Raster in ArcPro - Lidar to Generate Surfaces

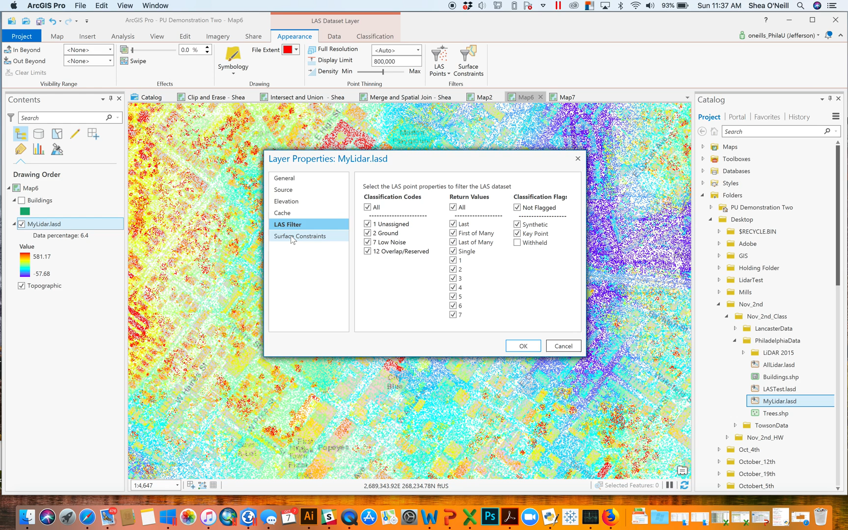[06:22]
my point sort of telling me, you know, I'm ground, I'm noise, I'm overlap, you know, and there's more classifications too. I'm only showing kind of a couple, but there's also those that, you know, would say building or would say tree. Like, it's kind of coded to be not only what the height of something is, but also sort of what it's codifying. And you can filter that out too, right? Right now we're showing what's called terrain. That means anything that we codified is being included in this map. But if I were to go to ground, notice the buildings are going to disappear, right? The outline of the building sort of carves away here.
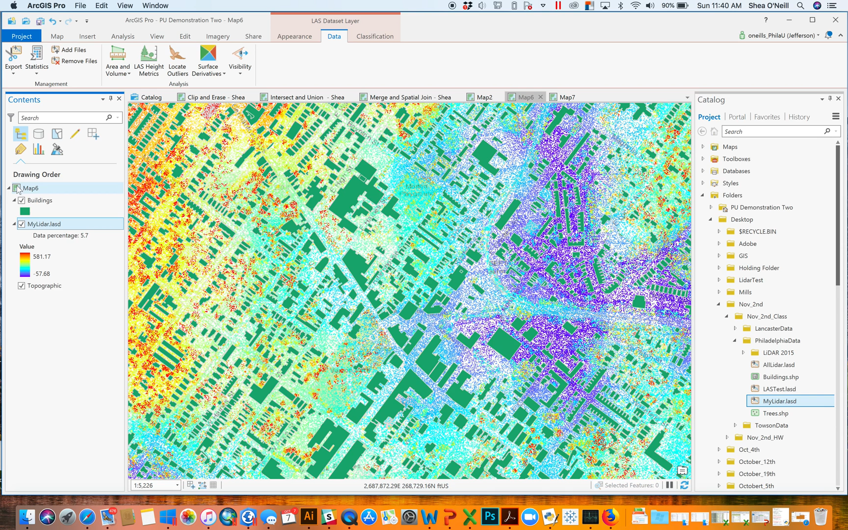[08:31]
it would look at kind of how high and how long and how big the building is and we'd be able to figure out sort of what its volume is, right? I can calculate statistics about sort of the distribution of the points. I could use this to find issues and anything that needs to be kind of filled. And I can also then like look at the aspect, the direction of the slope. I could draw contour lines. I could draw the slope and it could come out in something. And we're going to get into this eventually.
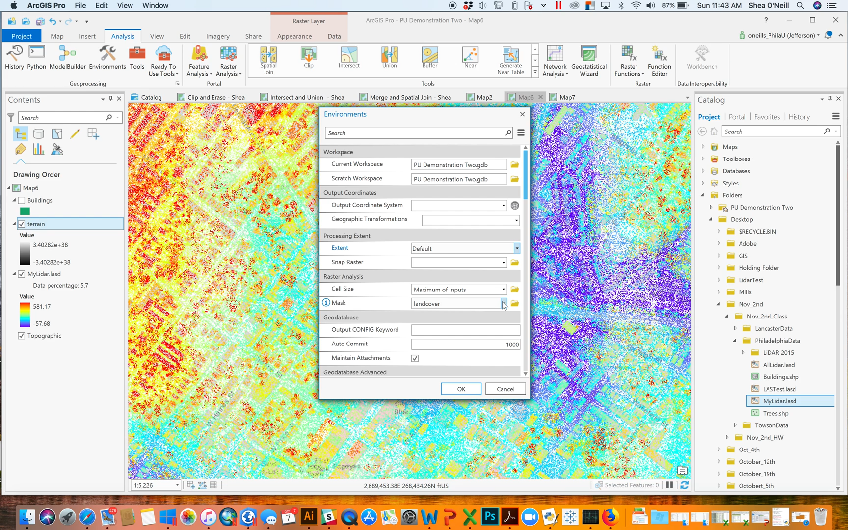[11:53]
So of course nothing will ever come back because it's not in Lancaster. So I just need to reset this to default, you know, or make it something Philadelphia specific. And that should be all I need. I don't really want there to be any sort of cell size issue. I just want the cells to be, you know, whatever I make them. No mask. Mask should be gone. There we go. No mask. Maximum inputs default. So now if I try to run the same thing again,
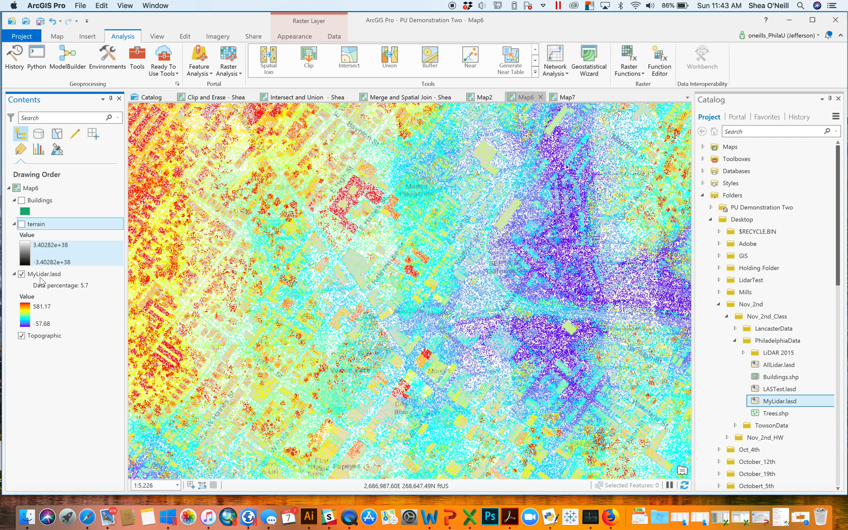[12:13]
come back to LiDAR, go to data, export to a raster. You know, give it away here. Terrain 2.